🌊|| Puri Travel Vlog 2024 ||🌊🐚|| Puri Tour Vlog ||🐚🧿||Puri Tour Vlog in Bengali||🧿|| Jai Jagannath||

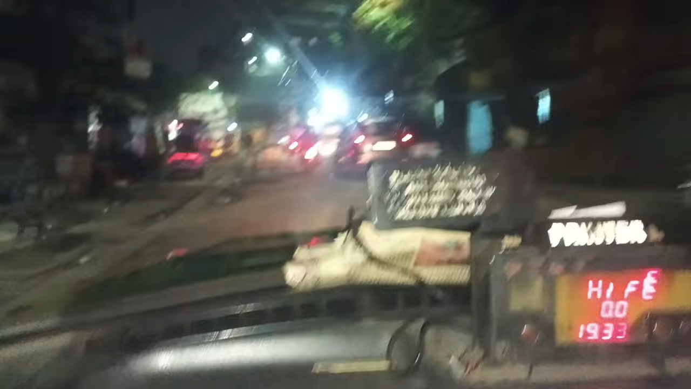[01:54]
যদিও রাস্তায় সেরকম ট্রাফিক জ্যাম ছিল না,
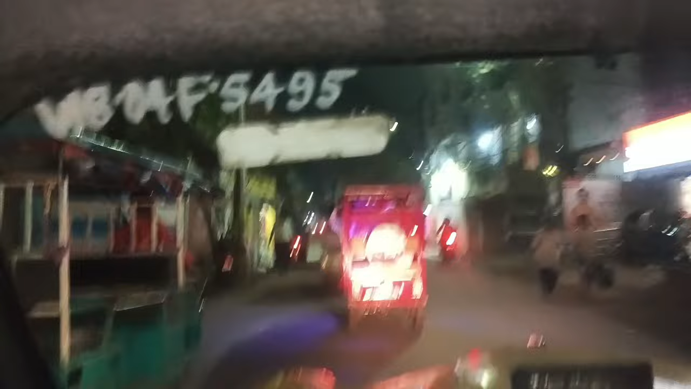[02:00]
তবুও যেহেতু অফিস ফেরত যাত্রীরা সেই সময় ফিরছে, তাই ট্রাফিকের সামান্য চাপ ছিল।
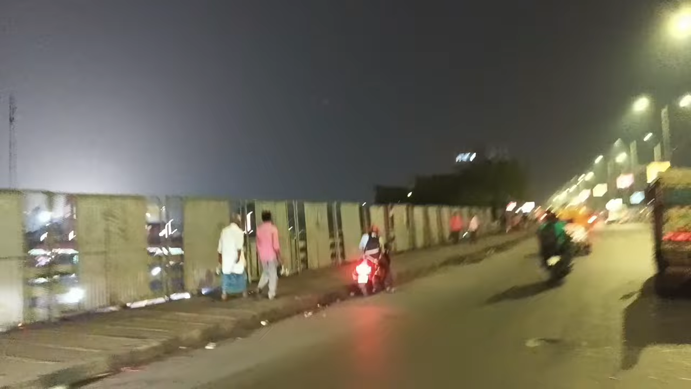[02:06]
অবশেষে আমরা শালিমার স্টেশনে এসে পৌঁছলাম।